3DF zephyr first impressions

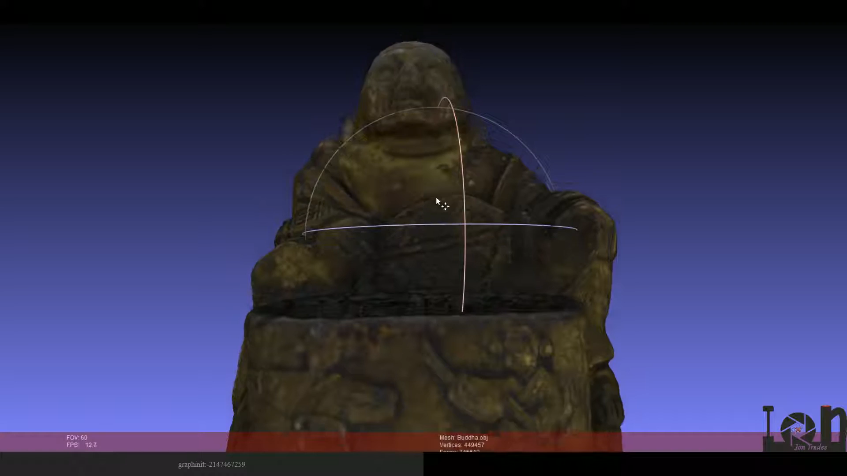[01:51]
see how lumpy the head was and I ran the
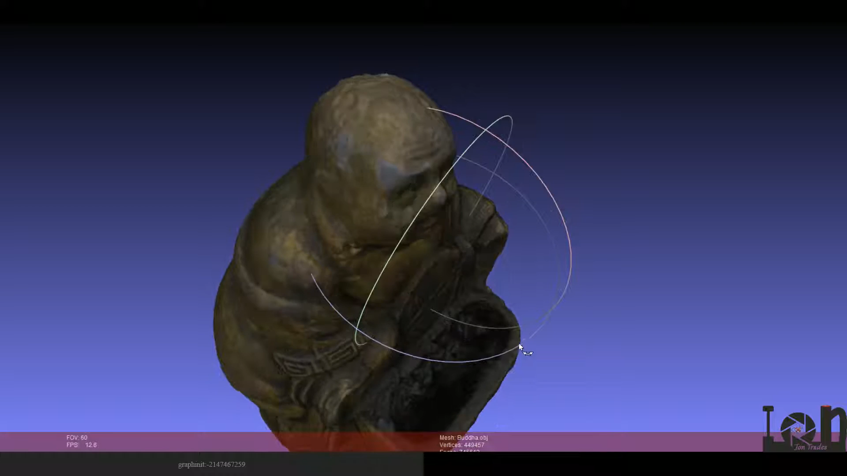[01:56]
smoothing function lapidation whatever it is
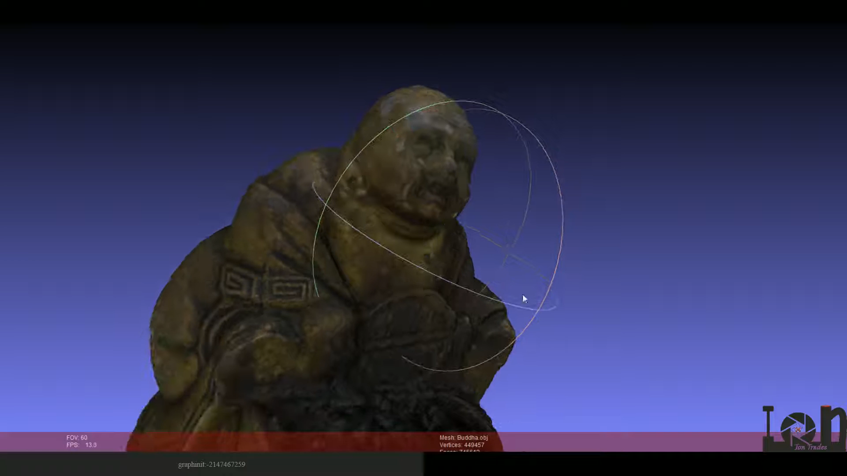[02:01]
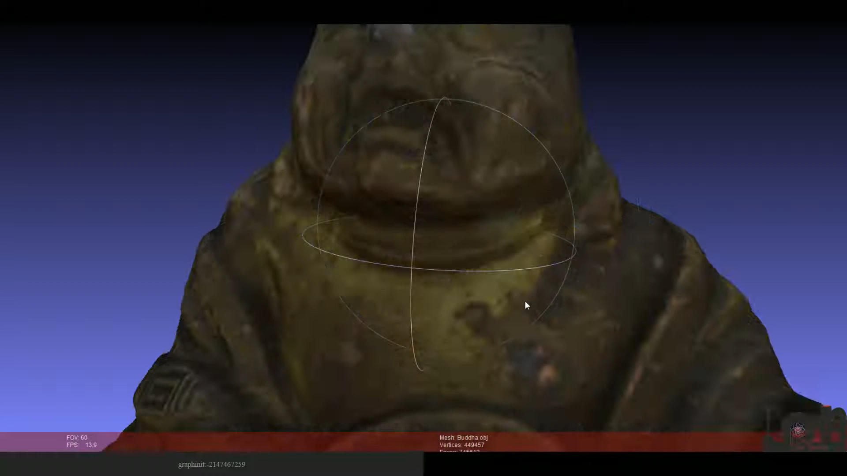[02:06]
you see how it had quite a few bumps in it but it has the smoothing function built right in
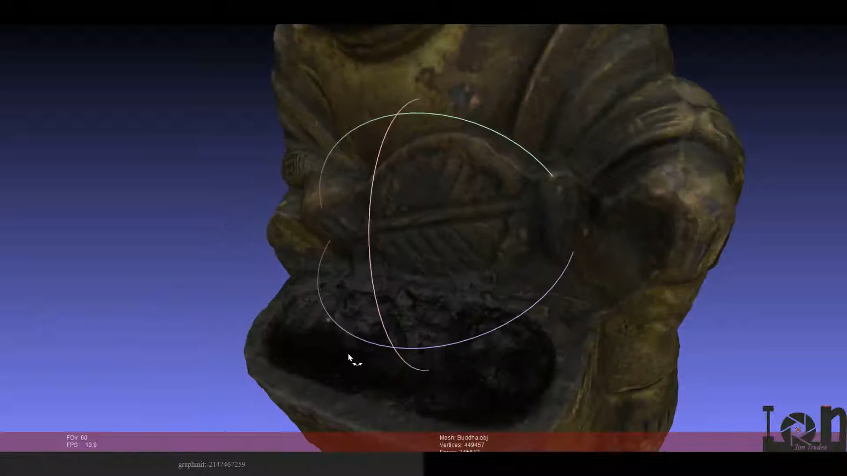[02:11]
oh yeah what this item is it is a incense burner
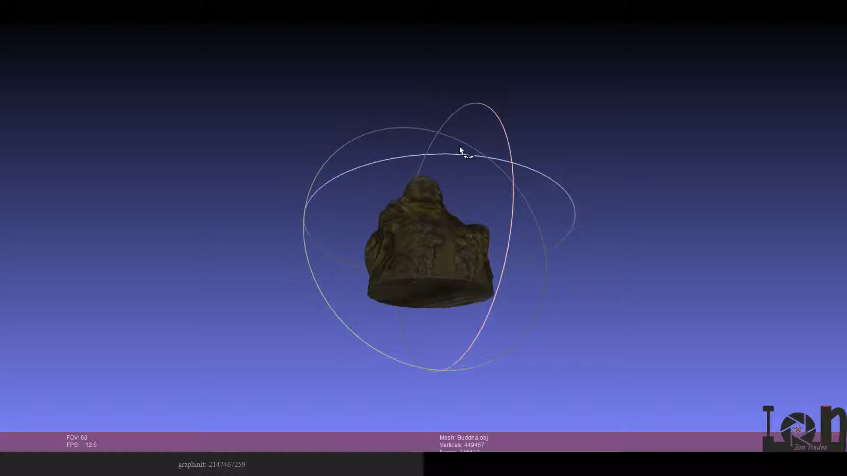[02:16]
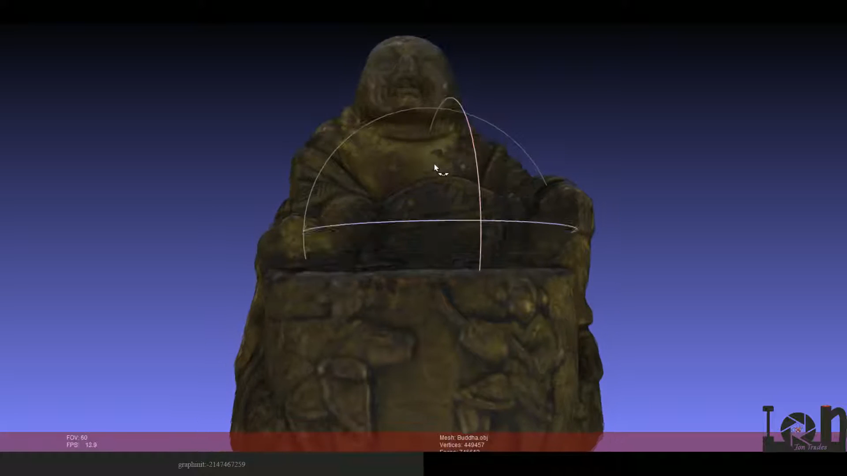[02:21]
quite a lot of character on it you know based on the gray showing through I don't
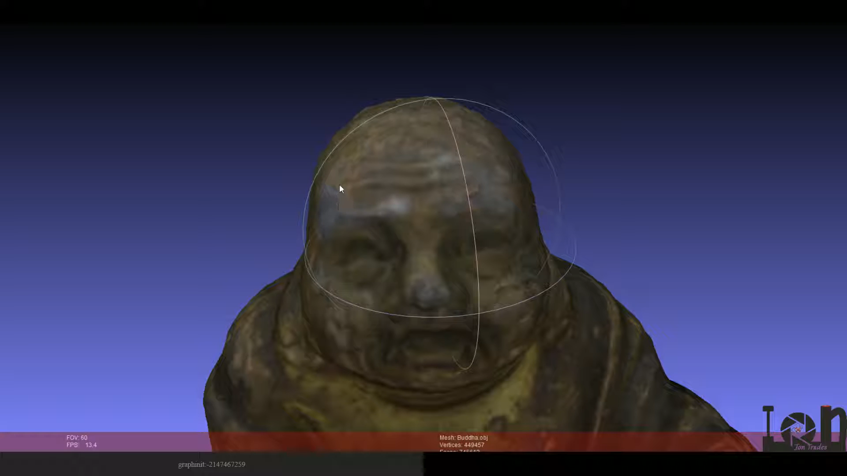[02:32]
even think it's actually fully bronze or brass it's
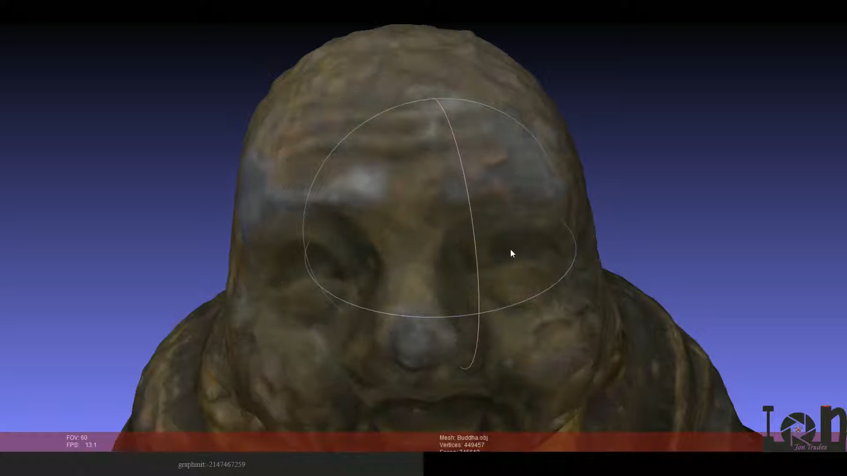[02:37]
hot metal coated with bronze what it looks like
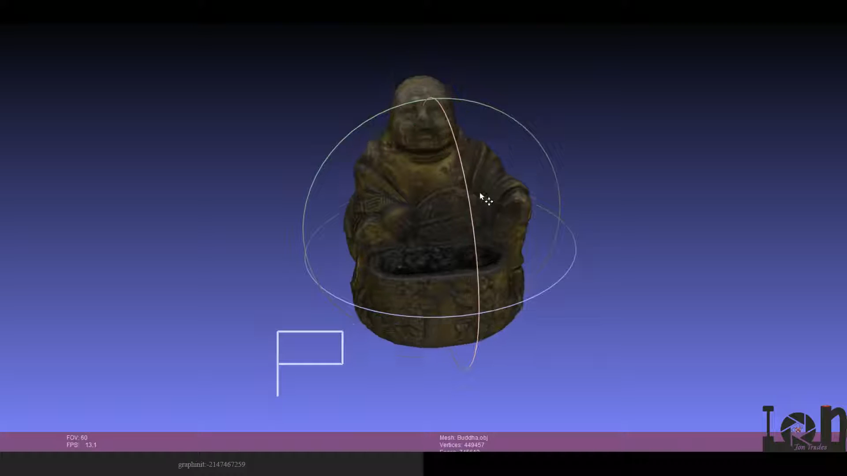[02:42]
yep
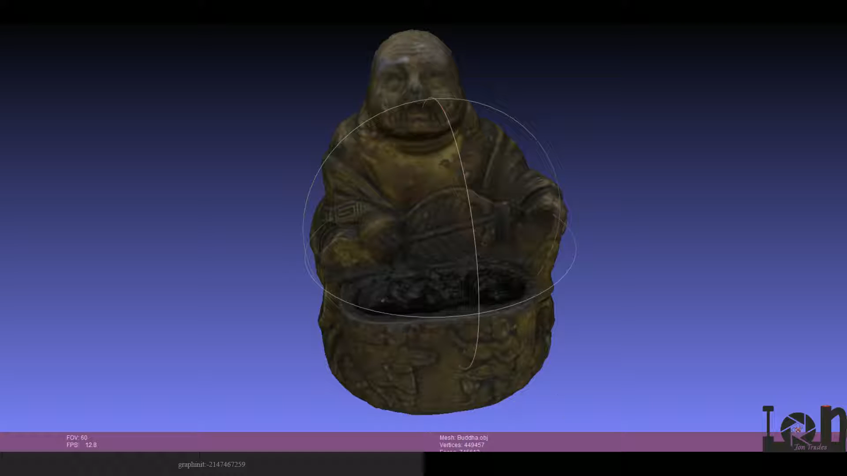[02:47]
that's the first let's see this is after the smoothing and
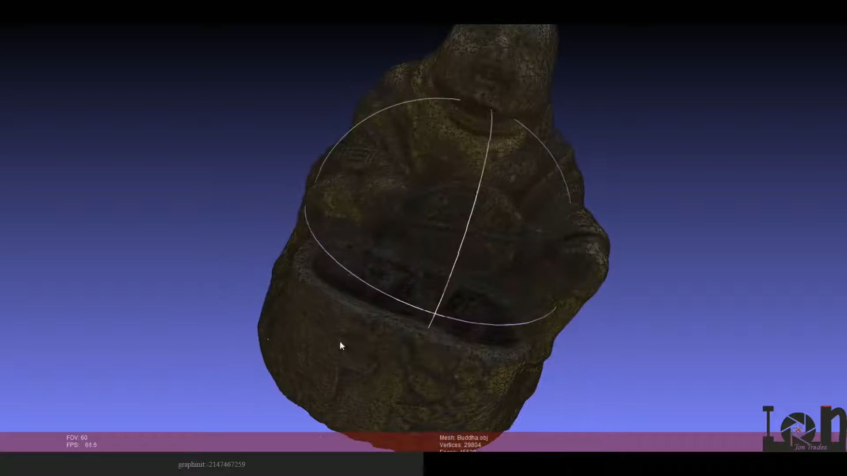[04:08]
and then close the holes on the bottom and it filled itself up nicely
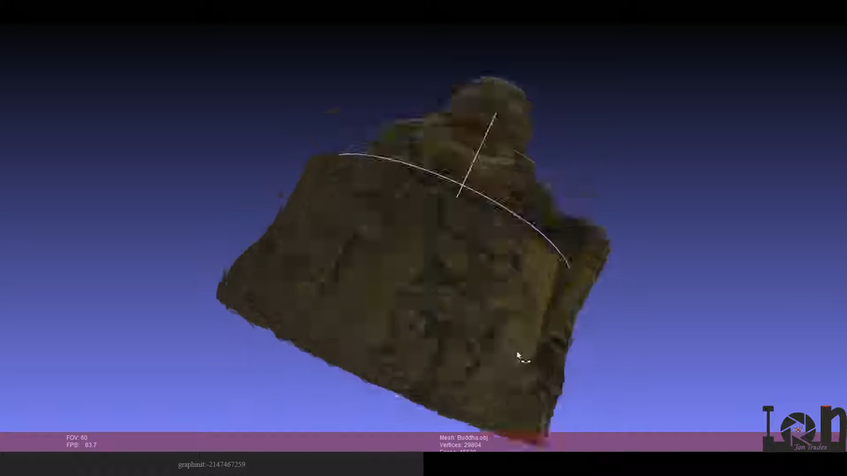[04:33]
right but this is not an object that requires a bottom
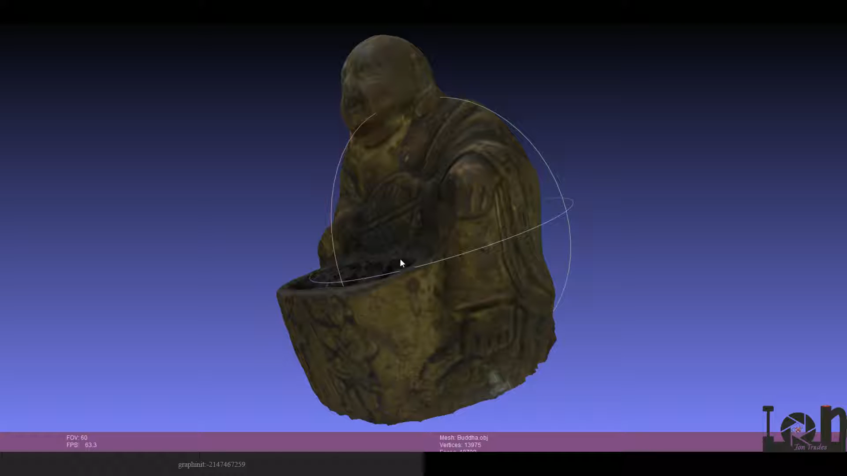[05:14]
16k 1080p and they're the exact pixel sizes which is like 1080 by whatever